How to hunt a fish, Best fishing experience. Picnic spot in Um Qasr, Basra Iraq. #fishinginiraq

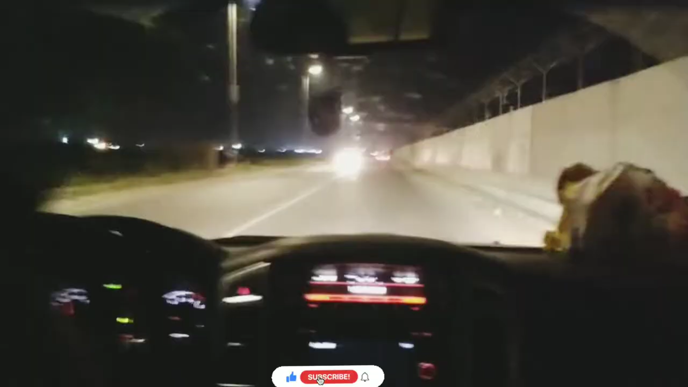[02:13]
تو ابھی ہم روانہ ہے اپنے دوست کو پک کر لیا کے لئے یہ جو ابھی آپ سائٹ پہ دیکھ رہے ہیں یہ امکسر جو پورٹ
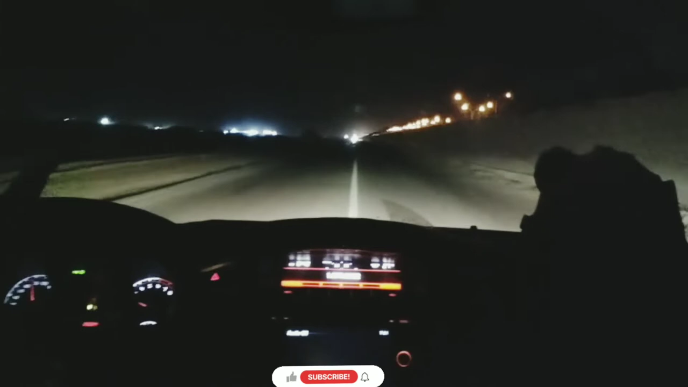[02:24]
ہے اس کی بورڈر لائن ہے ابھی ہم نے یہ پار کرنا ہے اس کے رائٹ سائٹ پہ جانا ہے اور سمندر بھی اس کے رائٹ سائٹ پہ ہے